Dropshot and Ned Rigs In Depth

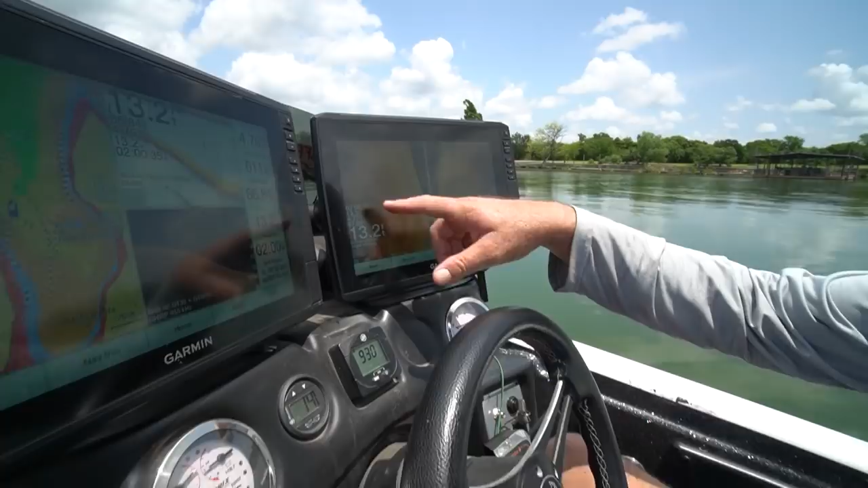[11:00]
out of a bunch of grass up there really shallow i'm looking for anything that's different whether it be a brush pile that's going to stand out or the edge of a grass line or a start of a rock pile anything like that just anything that stands out that's different than what the norm is on my graph that i'm seeing we're just going to idle around until we find a piece of cover or structure that
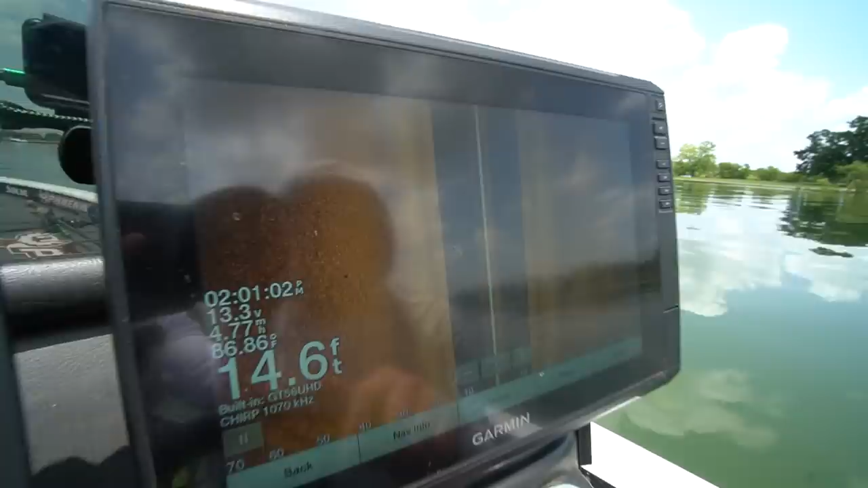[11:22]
On screen: depth 14.6 ft
we think is worth trying to catch a bass off of see now this is something different we just crossed over
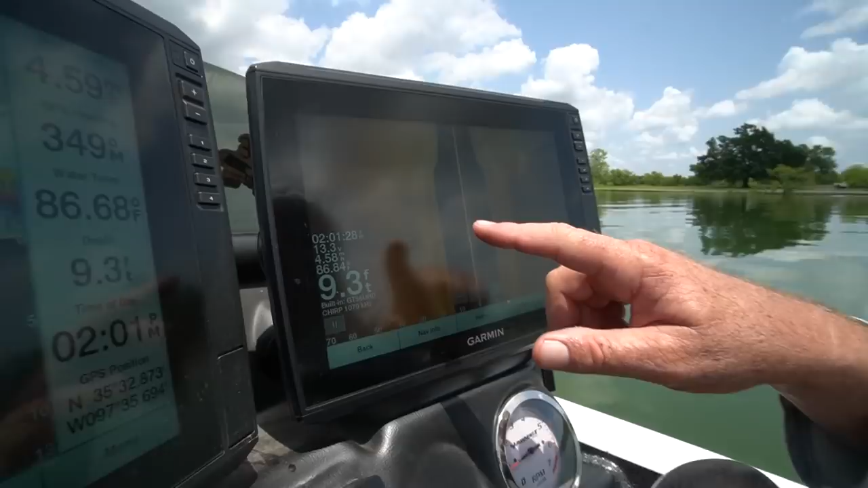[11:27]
looks like probably part of the creek channel where the creek channel turned so
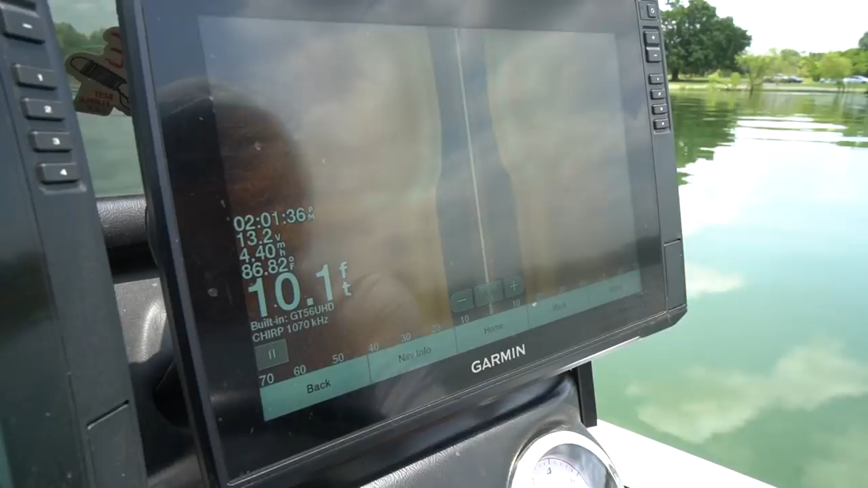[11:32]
On screen: depth 10.1 ft
anything that's different anything at all that is something different like
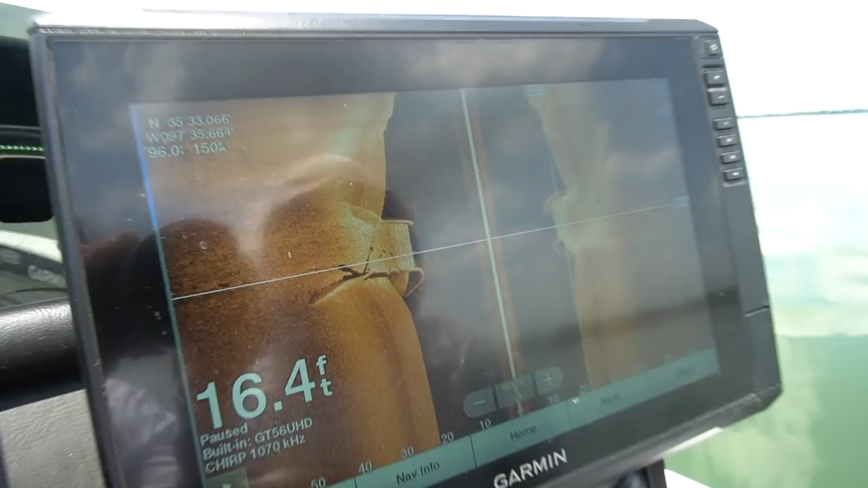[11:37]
On screen: depth 16.4 ft
what we're talking about we just idled you didn't see anything for a while that is definitely something different that is a
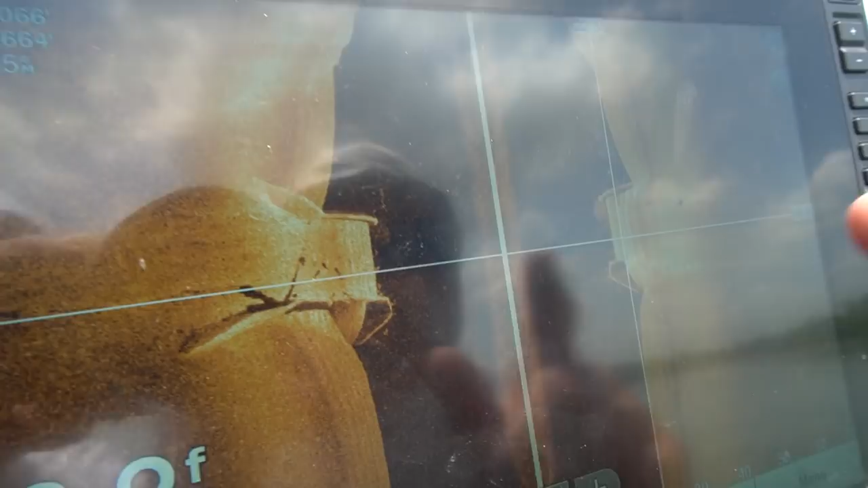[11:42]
road bed and that appears to be a culvert like an old concrete culvert and it appears to be about 15 or 16 foot of water so i mean it is primo depth i've never fished it before i've never
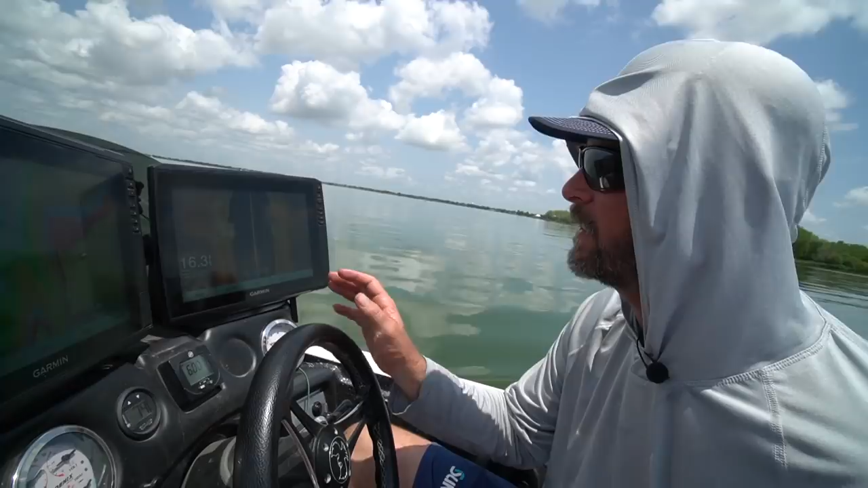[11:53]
heard anybody talk about it but we're just idling around it took a little while but we found something that
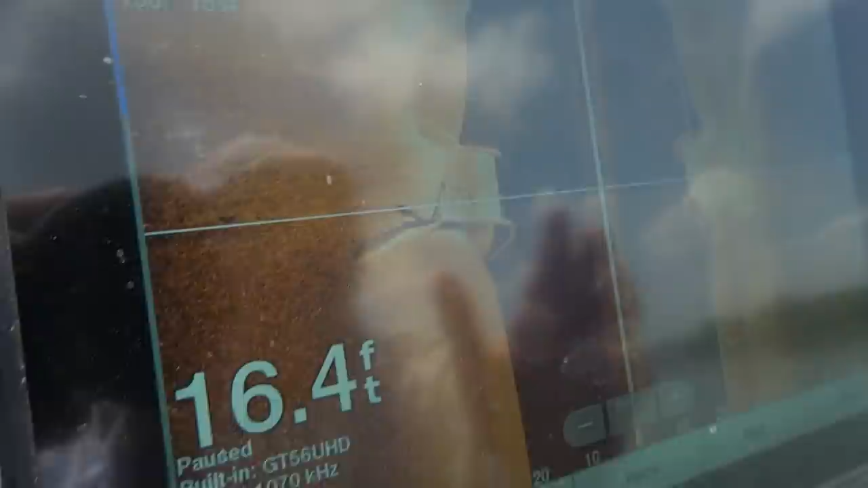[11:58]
On screen: depth 16.4 ft
is definitely different this is what we would call structure it's a great place to start you can see some school
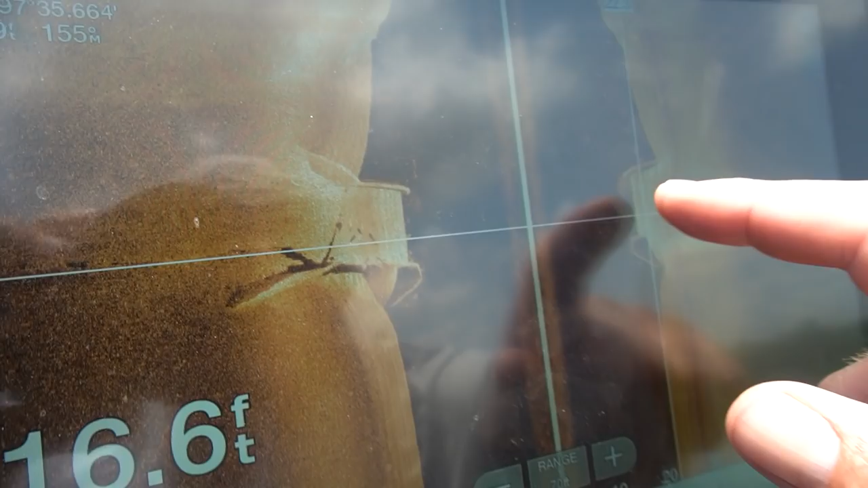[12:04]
On screen: depth 16.6 ft
of bait fish right there on it you can see little dots all around it where those are crappie and bass and different
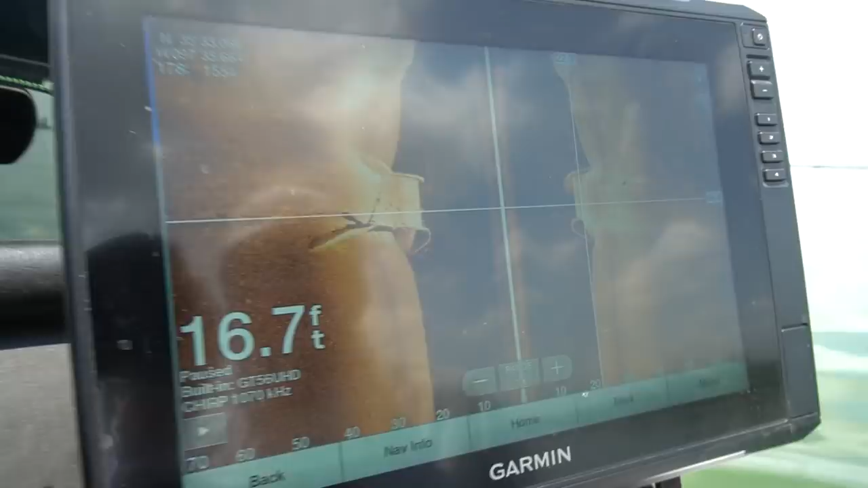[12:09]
On screen: depth 16.7 ft
things potentially so definitely high high potential i like that kind
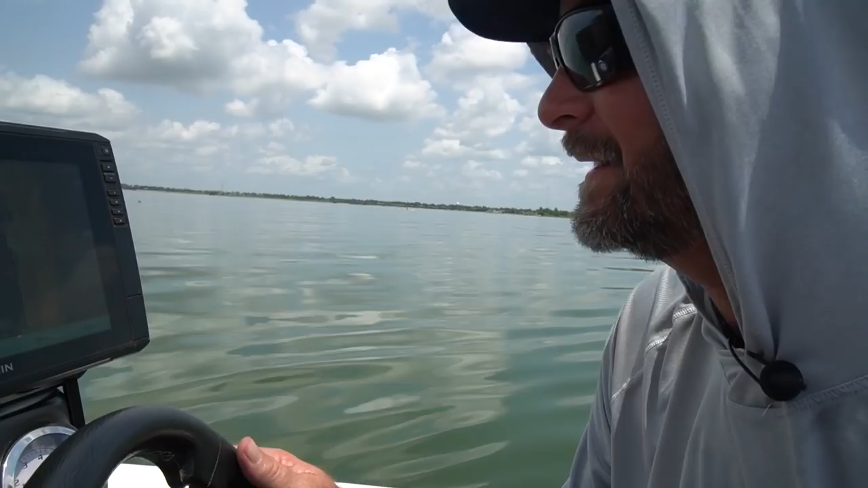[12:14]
of thing it's these big shadows you see those are big fish sitting on top of it
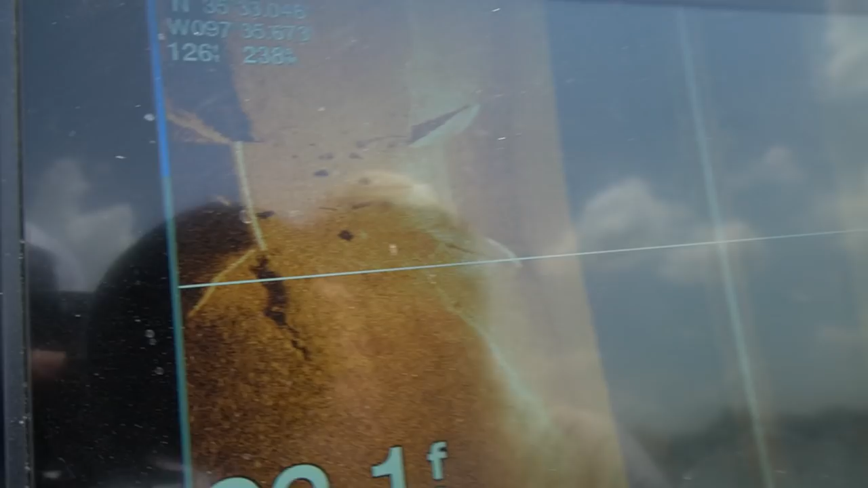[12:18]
god help us if they're bass that's all i can say god help us they're probably catfish as big as they are they're big
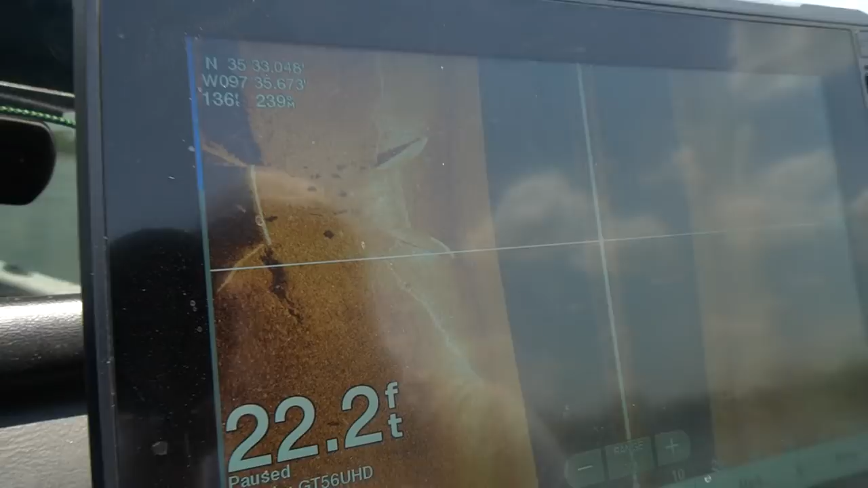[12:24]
On screen: depth 22.2 ft
those are big fish we're going to turn around and find out so as far as fishing the drop shot i've got this road bed down